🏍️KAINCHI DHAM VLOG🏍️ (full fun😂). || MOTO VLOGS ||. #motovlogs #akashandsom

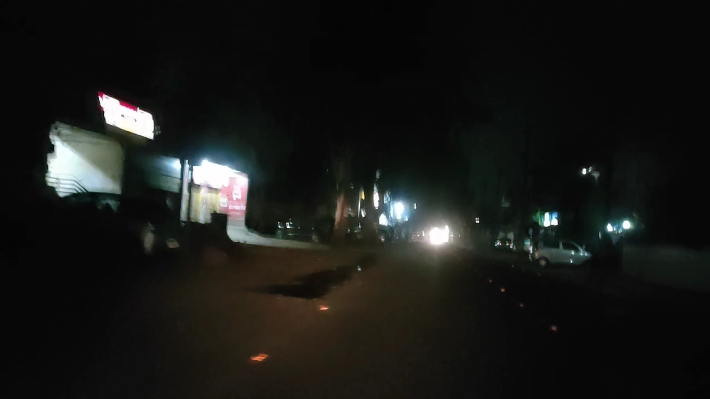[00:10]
हैं आप लोग आशा करता हूं अच्छे होंगे बाइस सुरू करते हैं आज का व्लॉग कि सुबह के बज़ रहे हैं चार तो अभी अंदेरा हो रहा ह हमें अब तो हम दिख रहे हैं आगे लईटे दिख रही हूंगी आपको और पिगाड़ी आहें बर अब आज चो मैं ह हूं अखेले जा रहा हूं मैं और मेरा भाज्ढ़ के वदि एनले還有ри है औरम यह असमें अश्च मेरी गाड़ी भी है Nora Biva के घारी लेगे
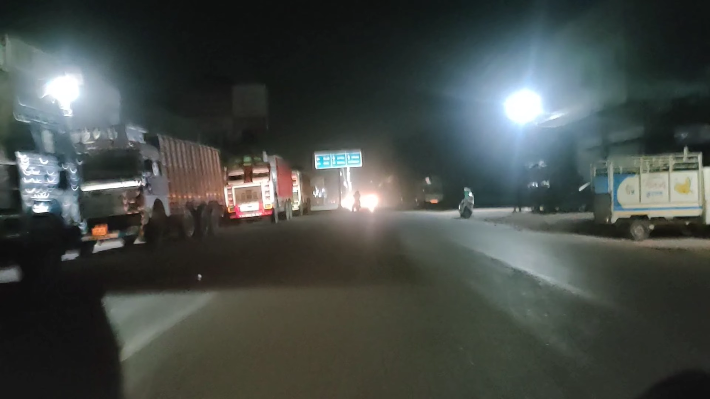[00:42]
आक कि बबन होते हैं अब लोगों के साथ हुआ है हुआ है और अबने आप खेड़ कर देखना अब काफी फीड होगी हों वहाँ पर गया हुआ है झाल में और आफिक लोग निकल रहे हुआ हमें चार वेज़े